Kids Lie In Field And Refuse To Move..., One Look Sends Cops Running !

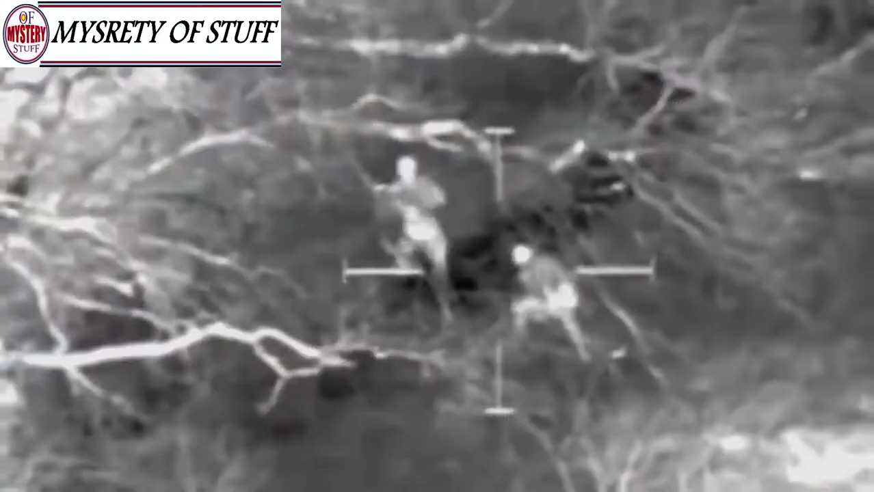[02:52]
He switched on the helicopter's thermal imaging cameras and saw a human figure scrambling through the branches and trees. The helicopter crew relayed this information to the officers on the ground. The chase was on.